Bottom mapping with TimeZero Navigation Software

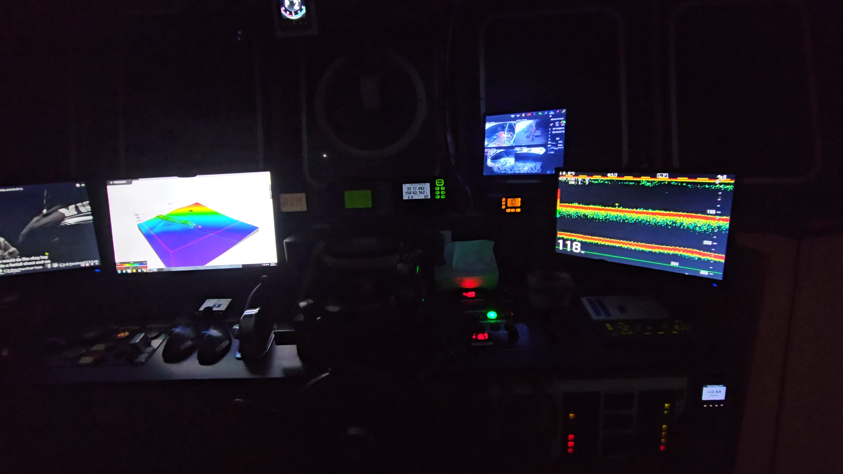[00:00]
all righty guys yeah we got away just after midnight so stepping on out and they had Matthew the local techie getting everything into phase so I've got my Fruno sounder and I finally
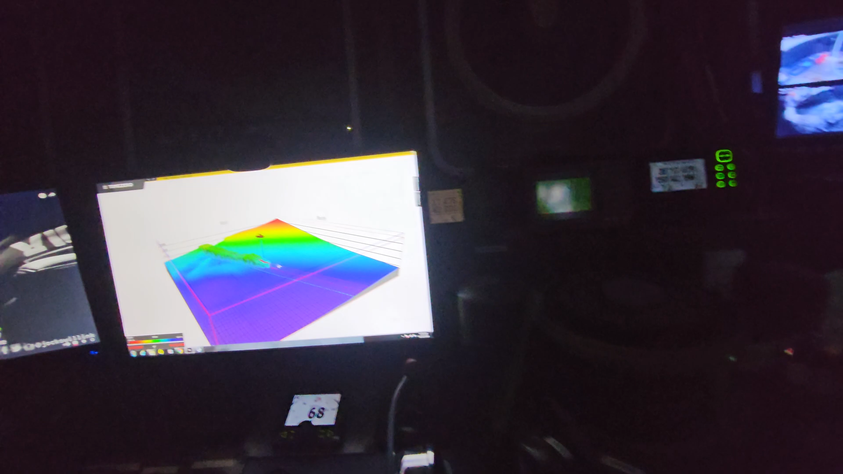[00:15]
got it talking to the time zero so I can start bottom mapping
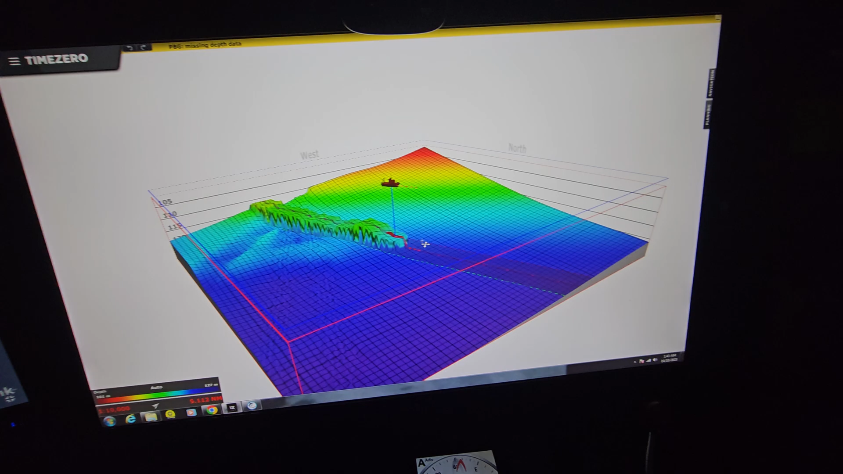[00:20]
so I'll give you so I've just started mapping for the first time